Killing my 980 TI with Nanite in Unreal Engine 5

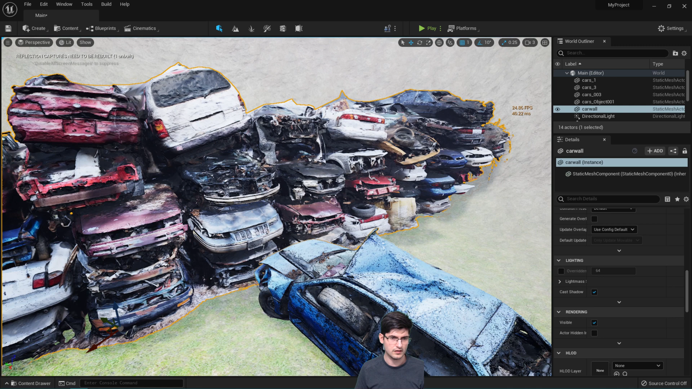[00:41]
These models are as you can see you know they've got a lot of polygons so if I go over into here you know just try and have a look at some of them.
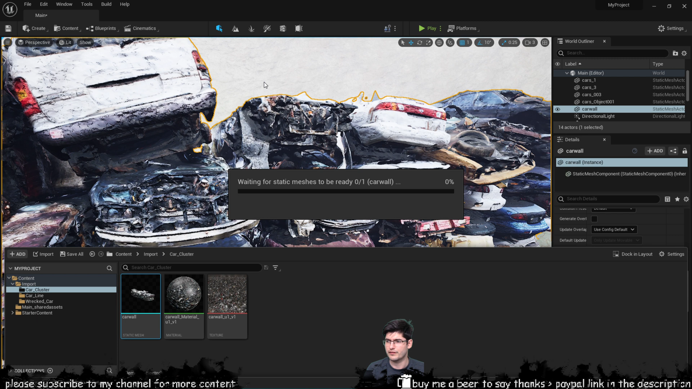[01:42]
I would definitely say from a from a geometrical point of view I don't see much difference at least not further you know further away from the model. If you get quite close yeah sure there'll be some some things that you may notice but definitely not something you know massive or anything like that. Quality wise it still looks pretty good.
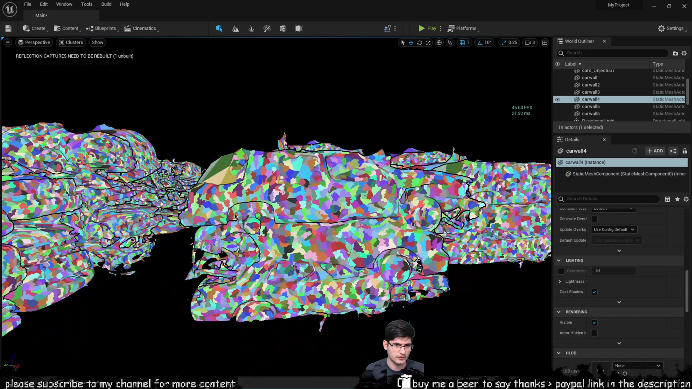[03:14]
this but as you go away from the scene they become a lot less
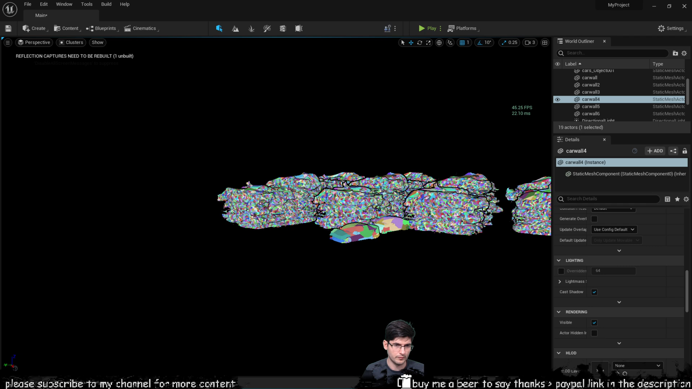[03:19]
you know prevalent in geometry and as you get closer they become a lot more detailed.
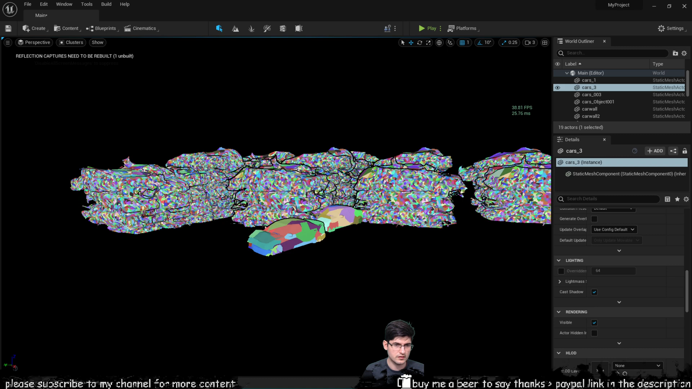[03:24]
Now these two these models here have very low geometry to begin with so it's not massive massive change